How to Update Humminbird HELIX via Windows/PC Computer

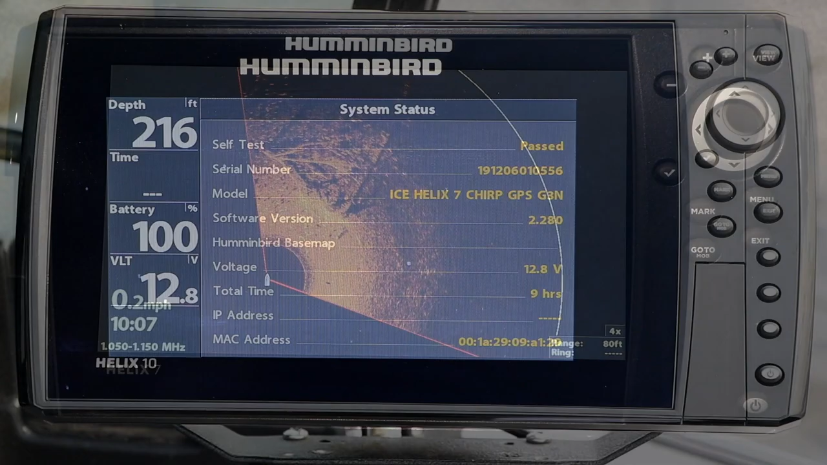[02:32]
On screen: depth 216 ft
Now, remove the SD card and enjoy all the benefits of the